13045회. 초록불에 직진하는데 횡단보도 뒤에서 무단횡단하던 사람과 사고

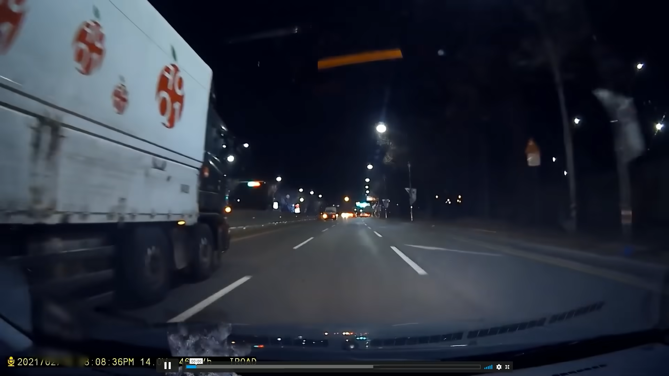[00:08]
어떤 일이 있었을까요? 가로등이 있고요. 저 앞에 녹색 신호입니다.
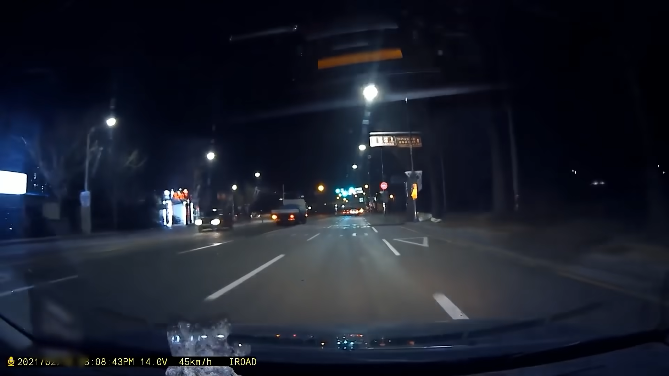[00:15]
녹색 신호에 블박차가 그렇게 빠르지 않죠? 쭉 가고 있는데... 그런데... 횡단보도 지나자마자...
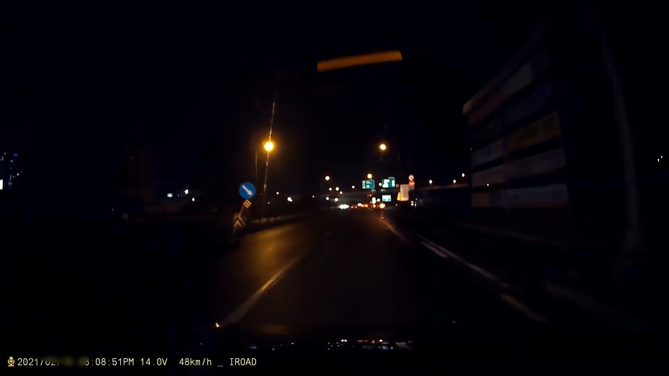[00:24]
오호... 다시 보겠습니다. 여기서 쭉 가고 있었어요. 차량 신호고요. 횡단보도는 빨간불이죠? 횡단보도 여기 빨간불입니다. 그리고 횡단보도는 횡단보도 잘 보이라고 이렇게 라이트가 비춰지는 데 있죠?
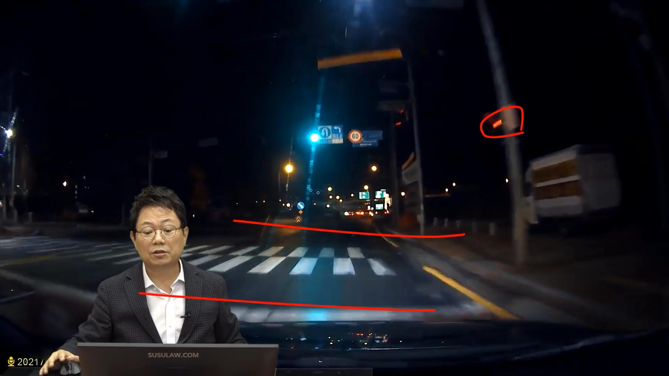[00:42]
그러면 여기하고 여기하고 이 뒤쪽이 잘 보일까요? 안 보일까요? 여기는 불이 환하고 환한데 뒤에는 잘 안 보이겠죠? 이 환한 지점을 지나자마자...